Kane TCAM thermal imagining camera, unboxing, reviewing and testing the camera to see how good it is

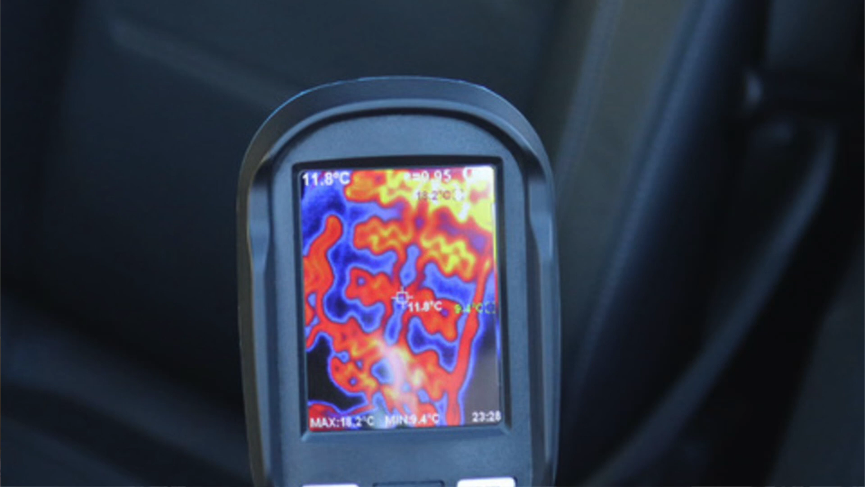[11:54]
On screen: spot 11.8°C, max 18.2°C, min 9.4°C
If you've got electrically heated seats like I have in my van, you can test your seats as well with that. So I found it good for that.